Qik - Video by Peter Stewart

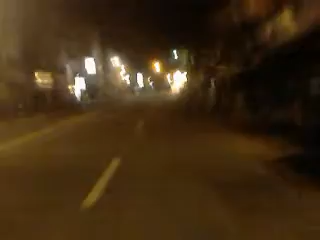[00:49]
I don't care much for politics in general. That was one of three. Here comes another one. This one right outside the temple. Close links.
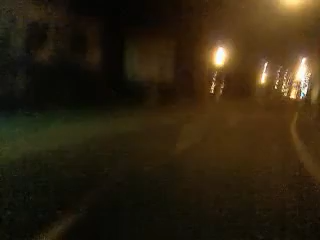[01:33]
The front on the left are not too clear. There are two very big ones. The one is definitely in the dark there, next to the land. There is another one on my right. Coming up on my right here. Forward you go and get it down.